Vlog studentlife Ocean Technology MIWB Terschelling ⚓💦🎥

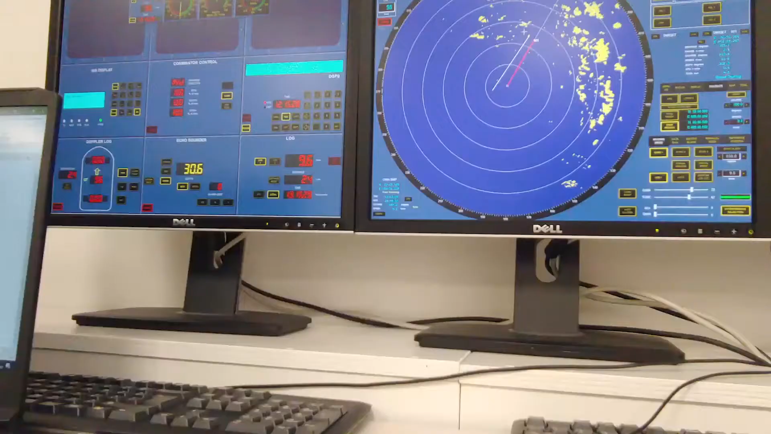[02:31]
Zie je die op je ruine? Laat je langs vaart?